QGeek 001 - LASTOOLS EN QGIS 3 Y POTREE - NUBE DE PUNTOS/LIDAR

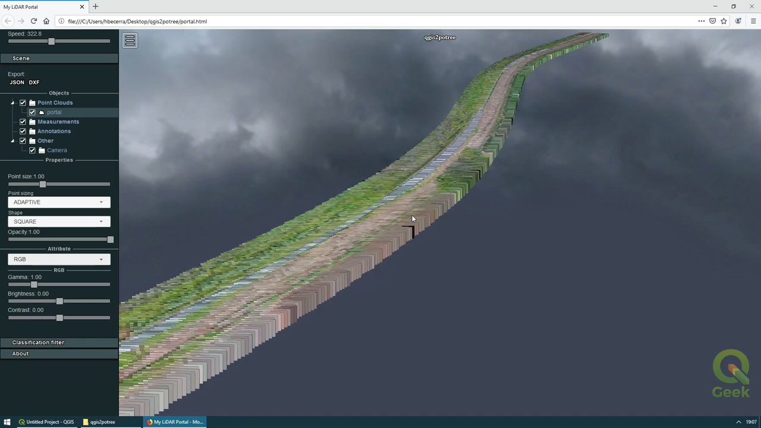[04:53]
el rango de las elevaciones para visualizar mejor cambiarlo por ejemplo a un RGB para ver el color real de la zona de estudio una opción que me gusta a mí mucho que es el RGB más los colores de elevación recordemos que dentro de Potri además de visualizar la información podemos medir sobre la información generada en este caso yo voy a calcular aquí rápidamente un perfil